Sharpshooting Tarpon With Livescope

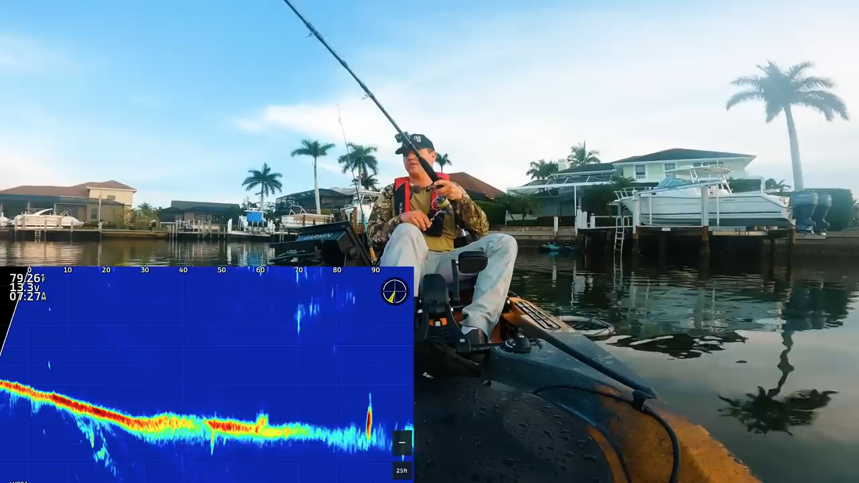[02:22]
So you can see the bait's at 10, the crab is gonna drop to right around 14, which is very close to where we wanna be. There's a big clump of fish at 90 feet, but they're kind of everywhere here.
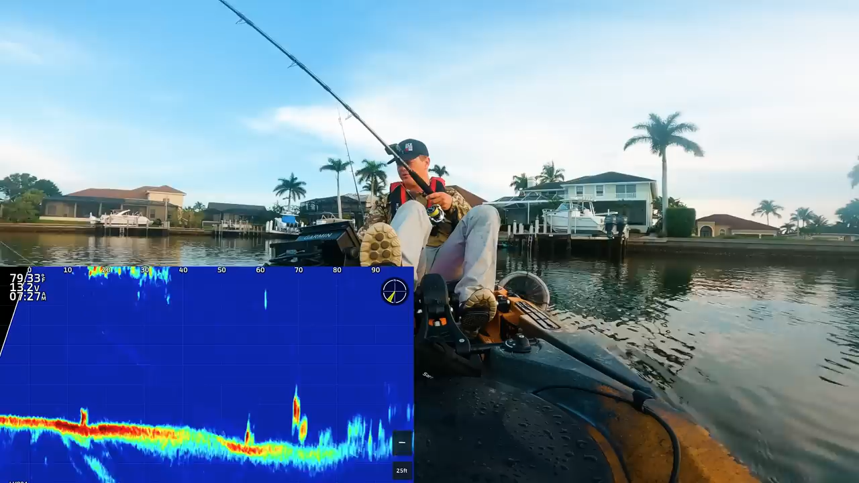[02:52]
Look at all the tarpon sitting on the bottom, 70 feet out. So right now I have this on forward mode, wherever this Summit handle is pointing. Oh my gosh. Yeah, there's so many fish. All right, here we go, 40 feet. That should be pretty perfect. There you can see it dropping down. I'm gonna zoom in on it. We're recording the last couple footage. There's probably like 6 tarpon there. You can see the split shot falling and the bait's falling. So that bait's gonna go right in the middle of that danger zone. I don't know how much the crab can swim though.
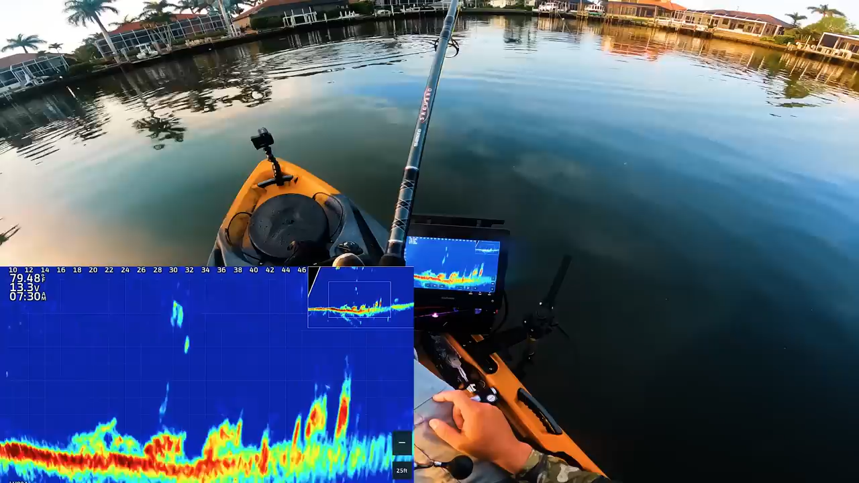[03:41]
Look at this tarpon's coming up. Oh, and he darted away at the last second. Oh my gosh. Tarpon is gonna eat this crab eventually. My heart is racing.
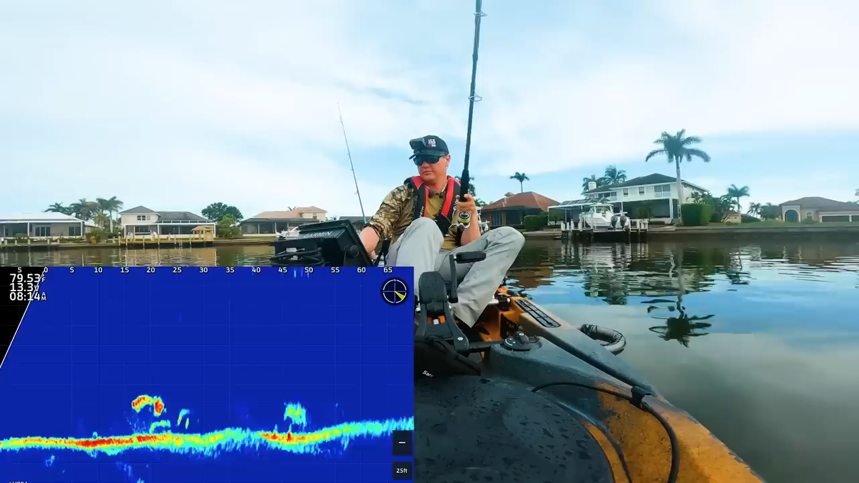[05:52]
Oh, I just got bumped. I just had a bite. This is just the coolest footage. Come on, one of these. Dropping a fresh crab down. He's kicking hard. Swimming right in front of that guy just floating there. This is stupid. Shows you how tough tarpon are to catch.
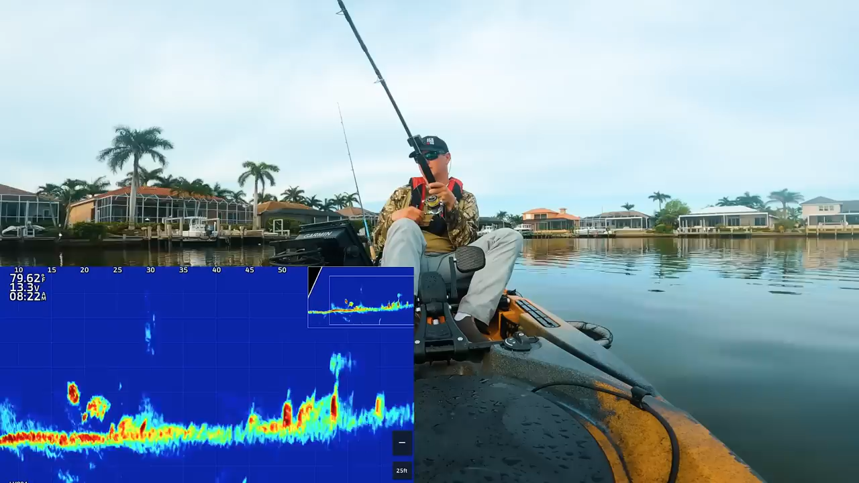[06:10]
Come on. I think he just bumped the line or something. Will we get a tarpon this morning? That is the question. We're dropping into two or three.
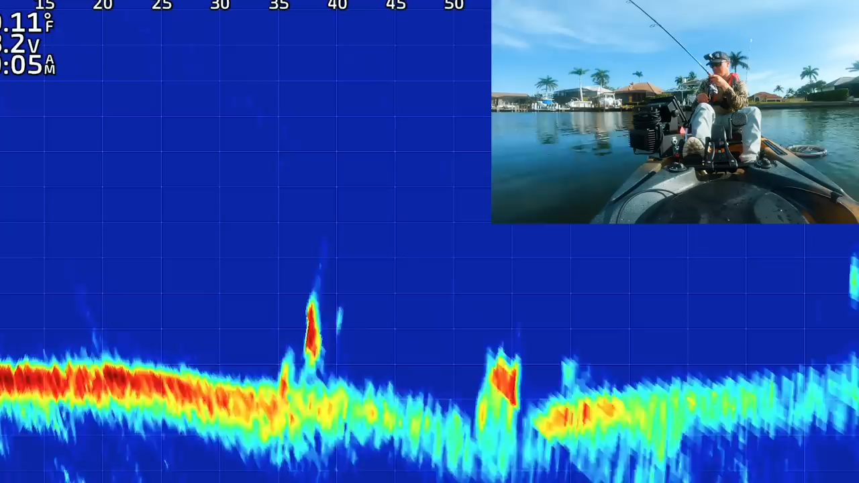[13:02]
Let's see if we can get a bite a little quicker now. I was just putting it in front of so many fish and they were, I don't know if they need a little more finesse or what the deal is, but we'll try it this way. It's goofy, right? I just caught a fish, now I'm changing it up, but I'm bringing it right on top of a tarpon right now. Oh, yep. Oh, hated again. Oh my goodness, we got one. Instant, right after the other one. Oh no.
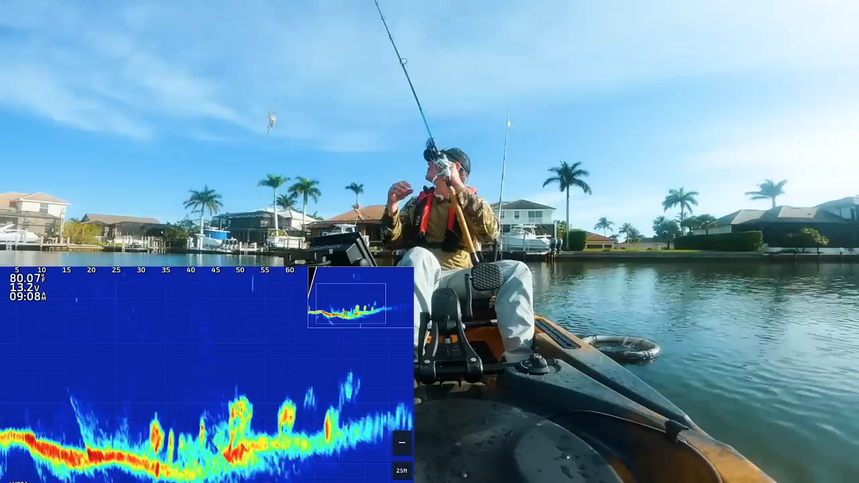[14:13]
Oh, I just got bumped, for sure, I just got bumped. There are so many tarpon in front of us, this is madness. Absolute madness. Hook's good, I'm always checking the hook point to make sure it's free. 40 feet in front. We're going right into the thick of it. I'm just swimming it between the fish.
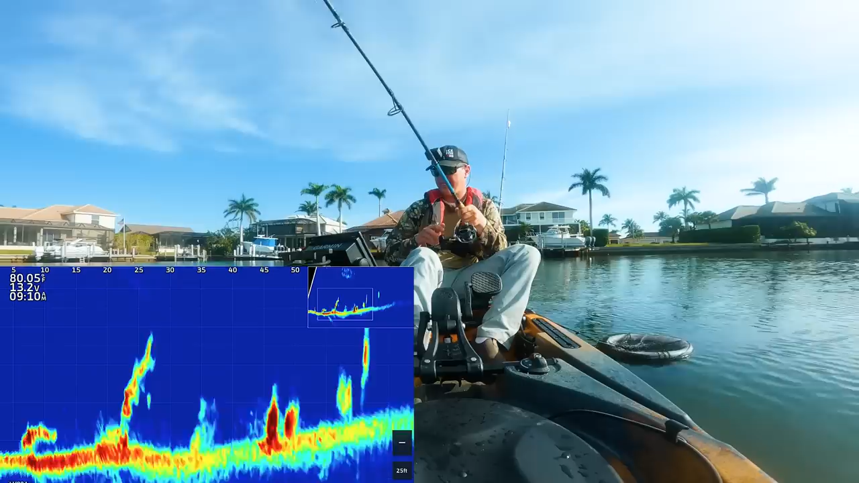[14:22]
I just got crushed. I think that's him sinking back down. I just got absolutely hammered twice.
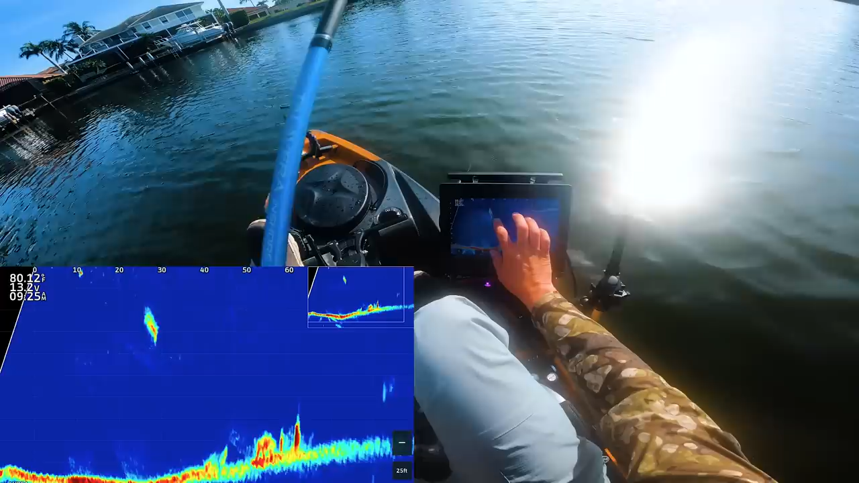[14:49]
Look at this tarpon's gonna rise. It's gonna rise right there. Oh, sorry, there.
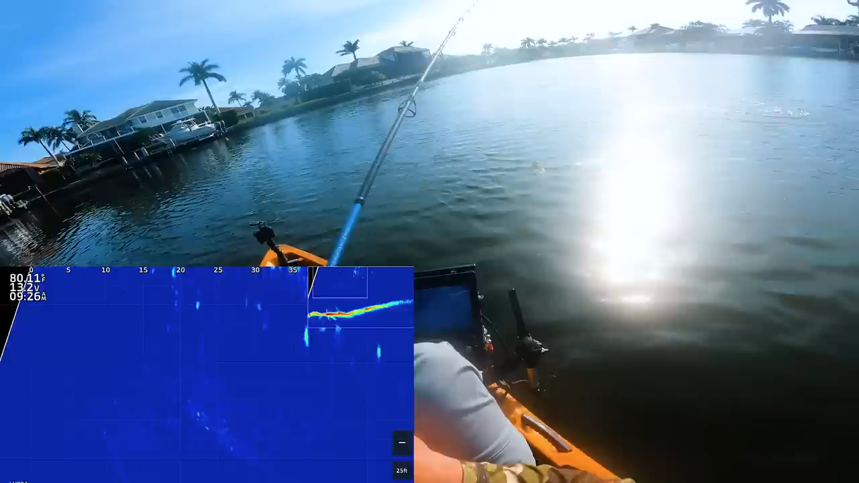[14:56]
Oh. Come on. Oh my gosh. Oh man, this is the craziest thing ever.
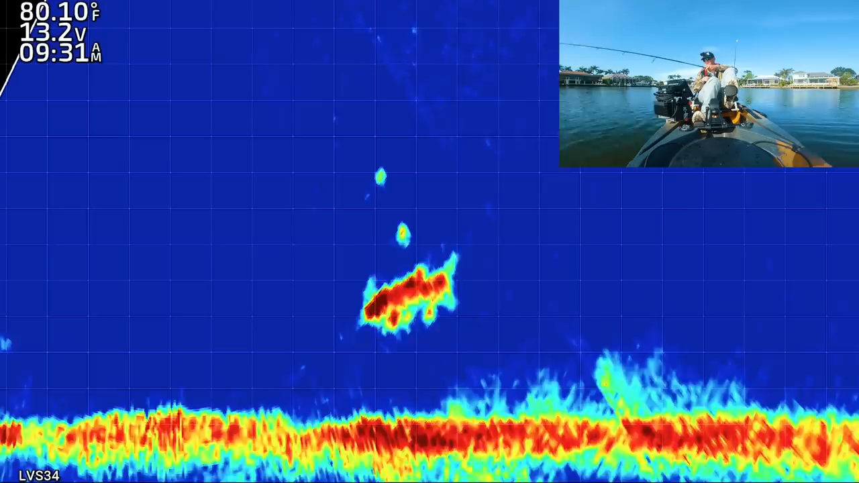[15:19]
Oh. Eat out of the mud like a walleye. Come on. Oh, my heart is just racing. I had one just chasing me back and forth and back and forth.
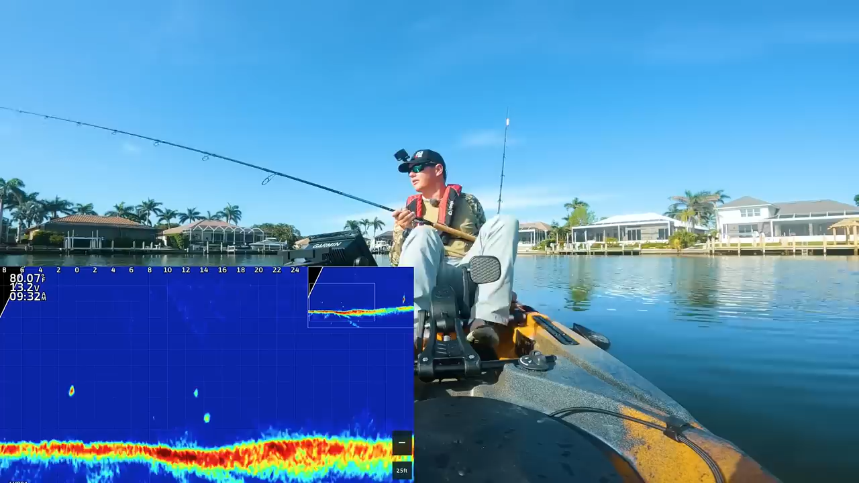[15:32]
Oh, so close. Oh, I just got hit.
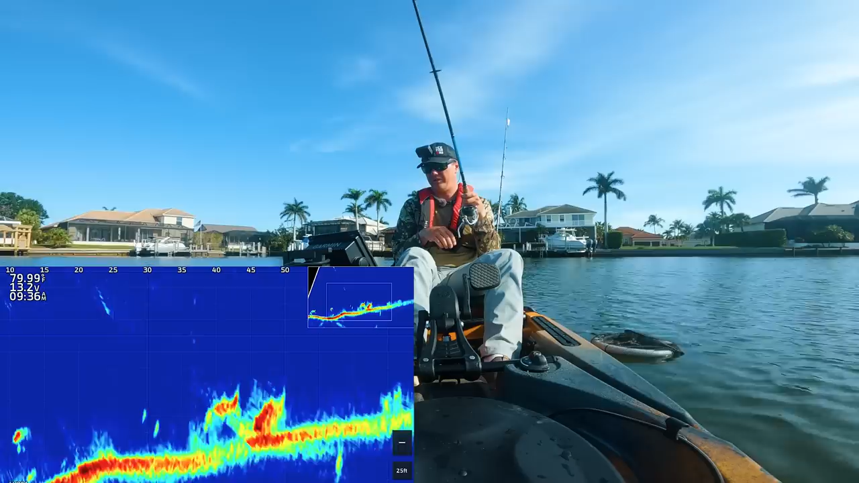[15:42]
Might be coming back for it. We're in a little tarpon tornado here. Oh, I thought that guy was gonna come vertical for my bait.
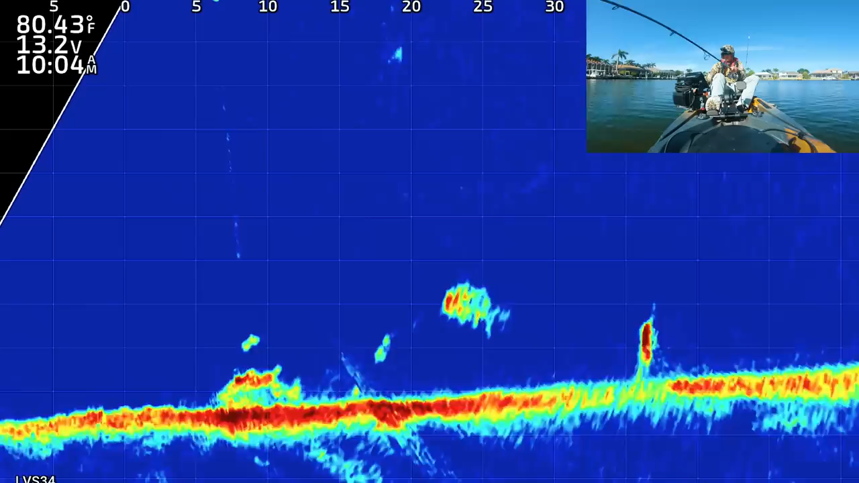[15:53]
On screen: water 80.43°F
Yep. Oh! That's number four I think I've hooked today. It's tough with a crab. Plus a tarpon has a really bony mouth. Not like a shark or something.